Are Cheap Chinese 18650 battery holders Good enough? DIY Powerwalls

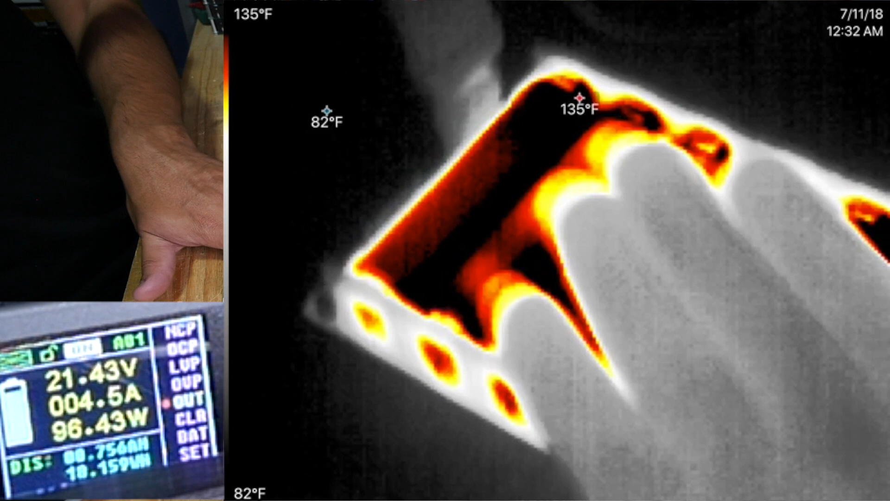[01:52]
On screen: scale top 135°F, scale bottom 82°F
oh yeah these cells are hot the cells are like 120 and then the contacts 144 on these guys apparently
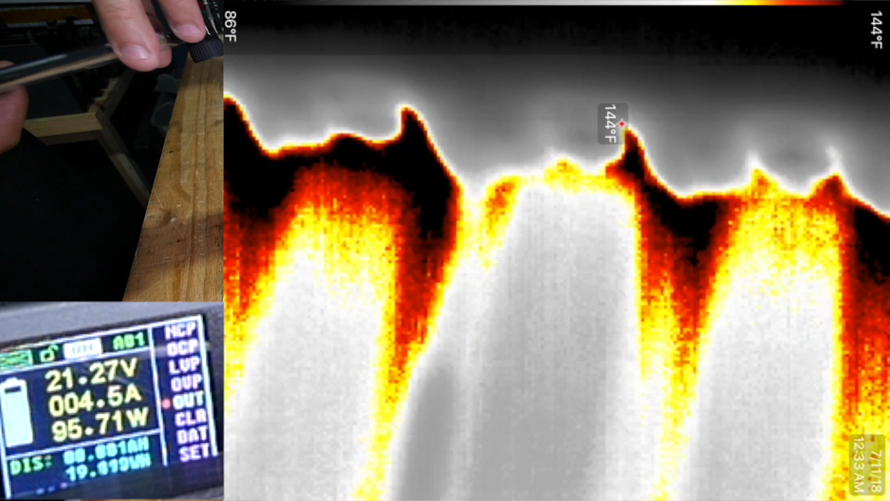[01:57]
On screen: max 144°F, scale top 144°F, scale bottom 86°F
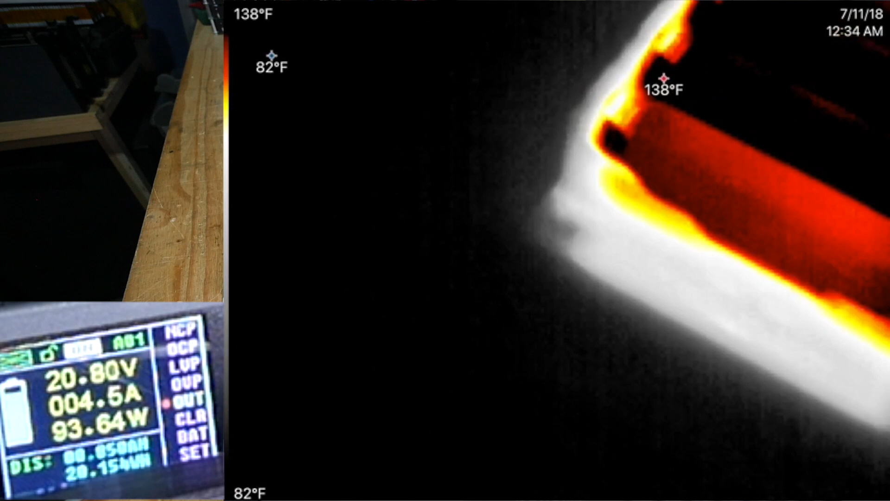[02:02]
On screen: scale top 138°F, scale bottom 82°F
that's the alarm the the voltage just
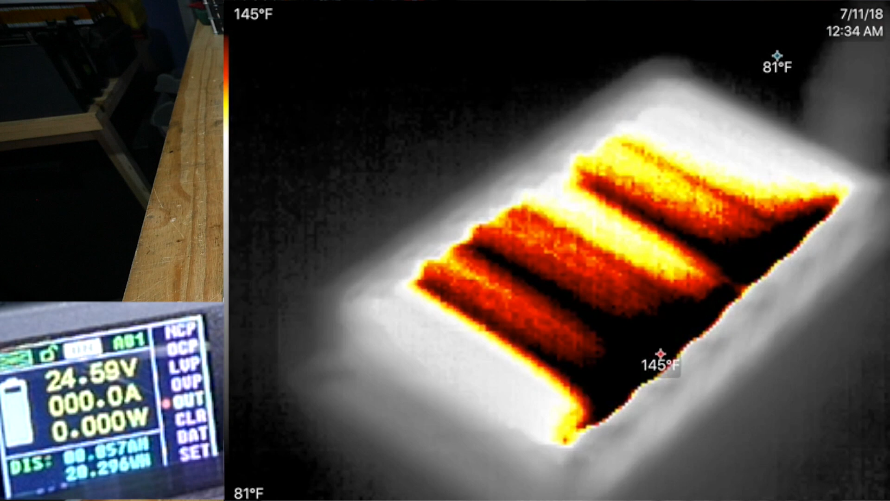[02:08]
On screen: scale top 145°F, scale bottom 81°F
sagging enough to trip the alarm okay so they got to 145 degrees
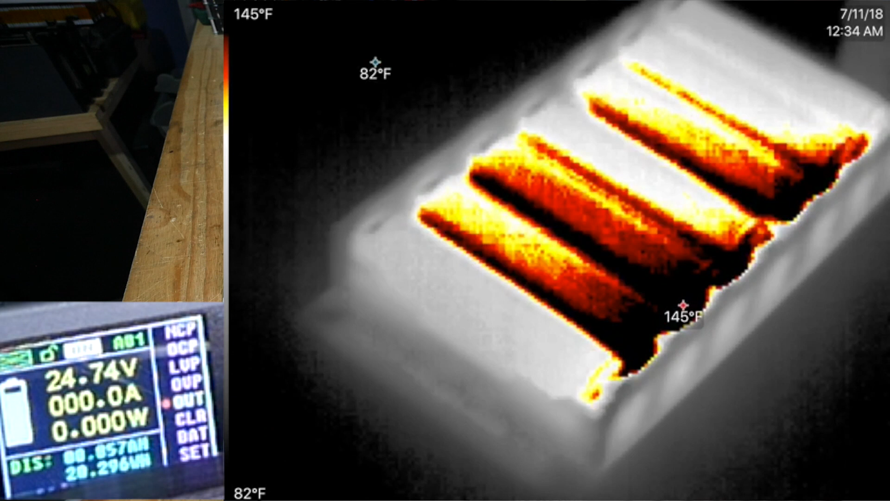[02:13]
On screen: max 145°F, scale top 145°F, scale bottom 82°F
that ain't right I mean yeah how much of that heat is coming from the contacts from the terminals how much of that heat is coming from the actual cell
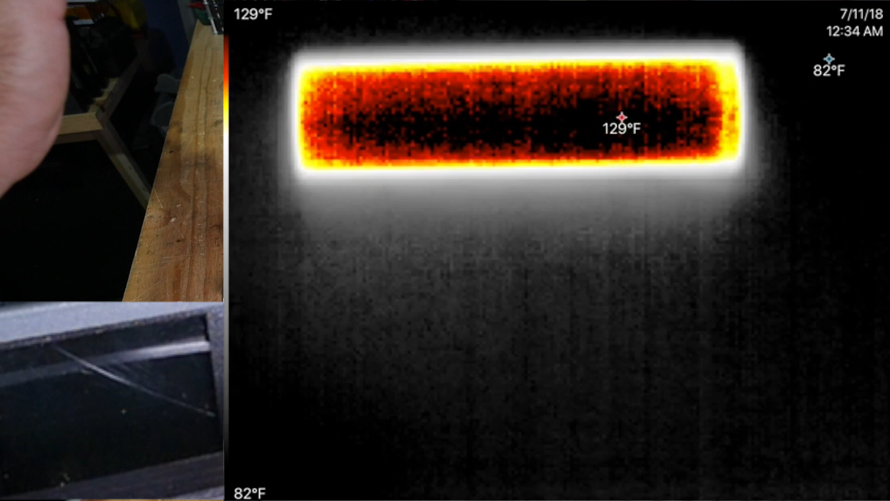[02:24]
On screen: scale top 129°F, scale bottom 82°F
well let's put some good batteries in there
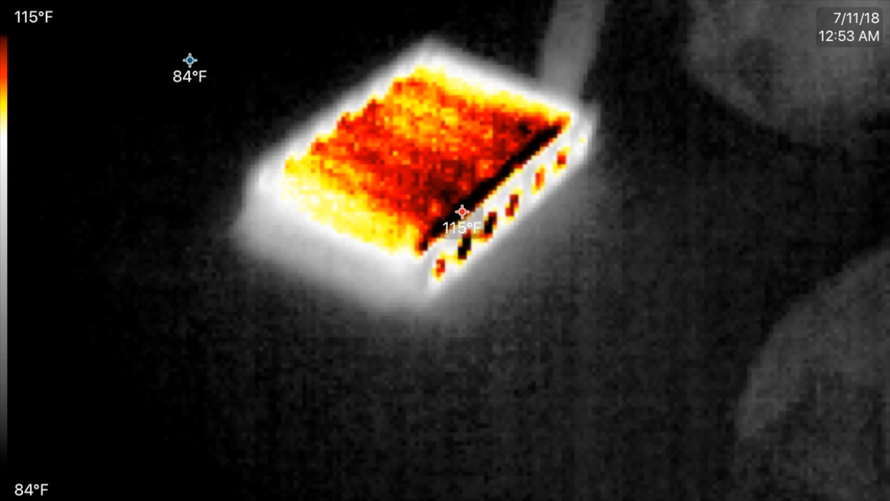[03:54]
On screen: scale top 115°F, scale bottom 84°F
i mean definitely everything is running cooler
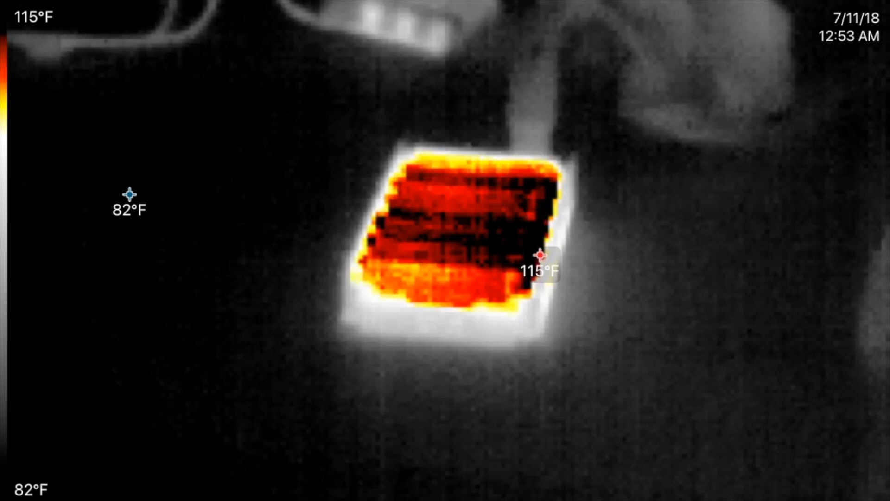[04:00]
On screen: scale top 115°F, scale bottom 82°F
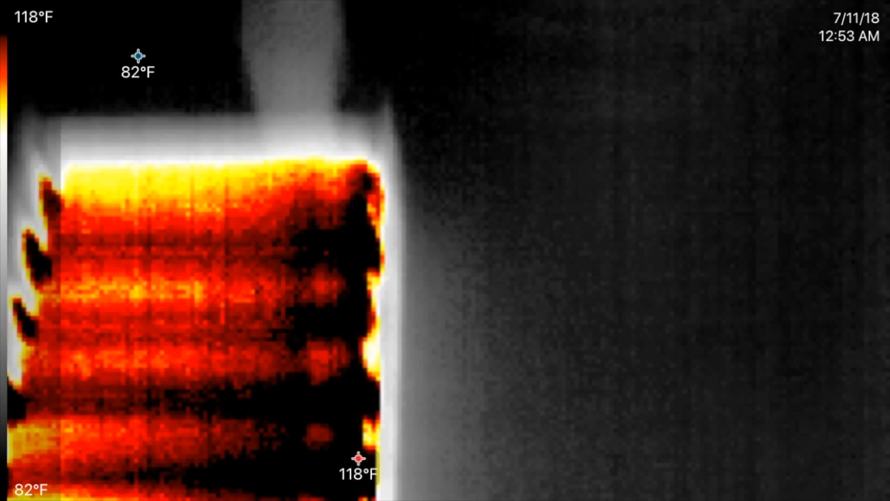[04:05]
On screen: max 118°F, min 82°F, scale top 118°F, scale bottom 82°F
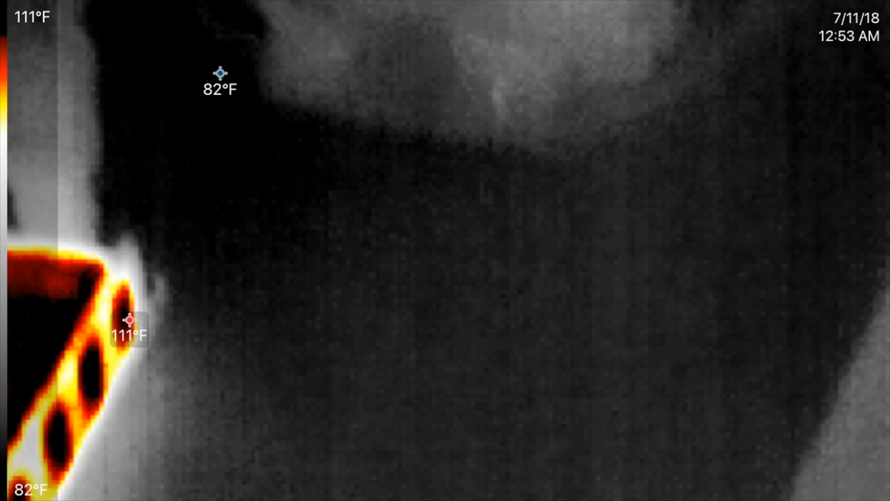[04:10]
On screen: scale top 111°F, scale bottom 82°F
11 minutes in to this test and um everything is cooler but
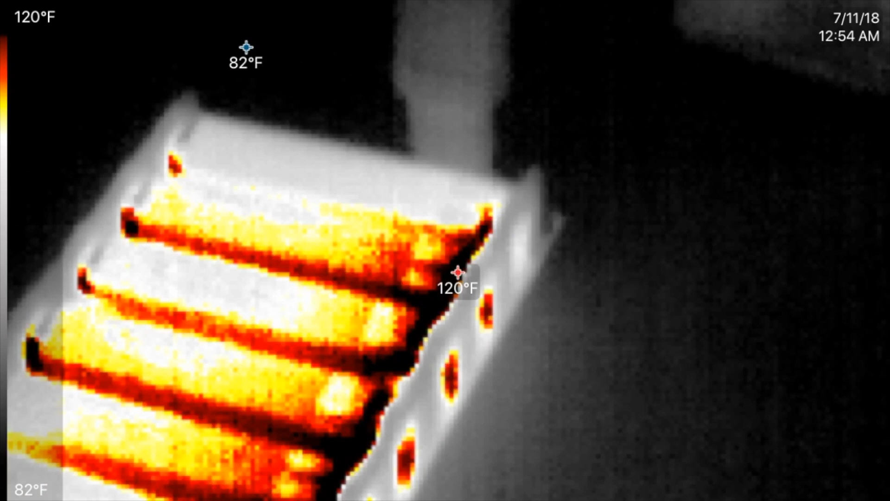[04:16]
On screen: max 120°F, scale top 120°F, scale bottom 82°F
the voltage is higher so there's less amperage so there's lower
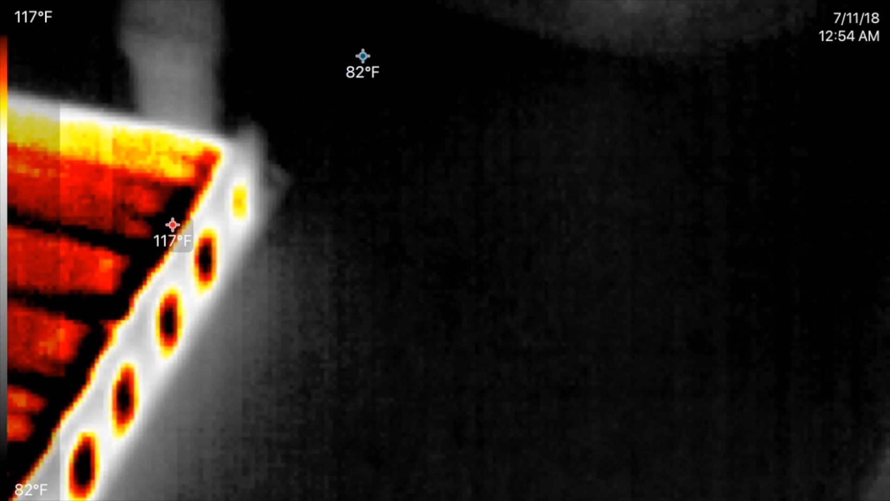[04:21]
On screen: scale top 117°F, scale bottom 82°F
uh levels of current and i might explain why although look at that it's 122 according to this thing right there